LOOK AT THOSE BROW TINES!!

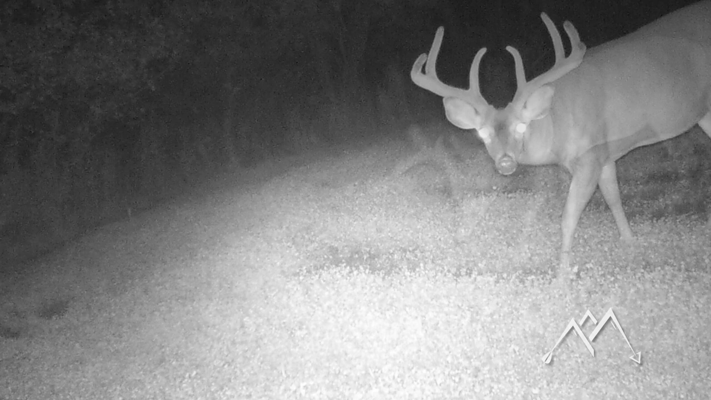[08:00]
Look at the browse that's that buck that I got picture of far away out here.